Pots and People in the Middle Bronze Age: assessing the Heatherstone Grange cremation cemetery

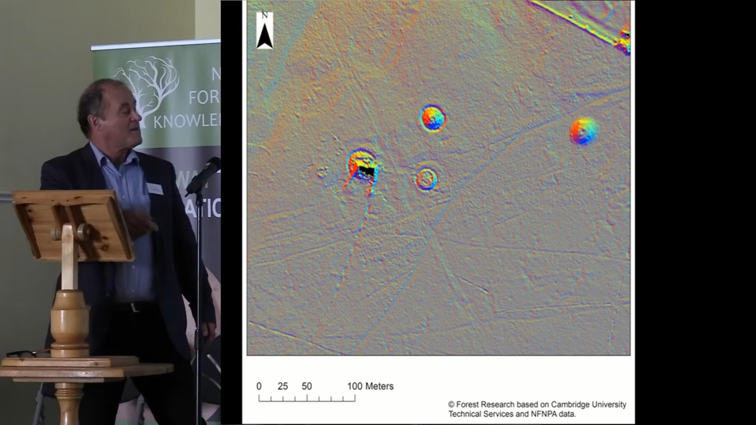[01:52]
This in fact is the Lidar plot of part of the barrier cemetery Bewley Heath, which was excavated by Celia Pickett during the Second World War.